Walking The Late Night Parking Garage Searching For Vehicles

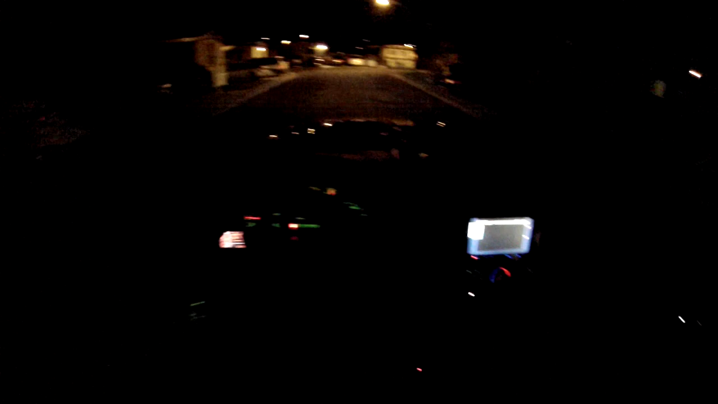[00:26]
I see a blue Toyota Sienna parked right there that
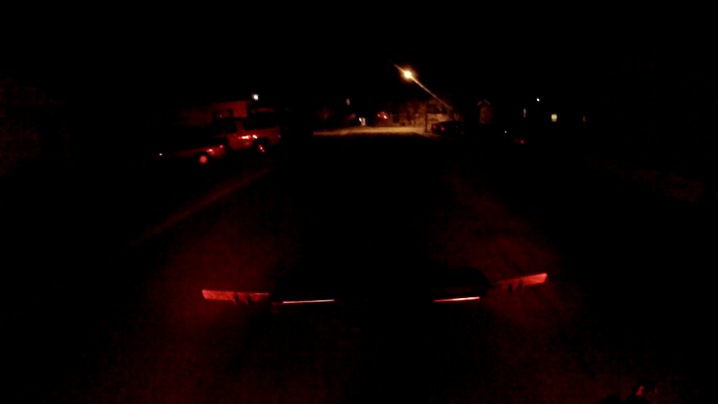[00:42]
The usual jargon. Then we're gonna flip around, grab it from the rear. I've actually repossessed from this very exact same driveway.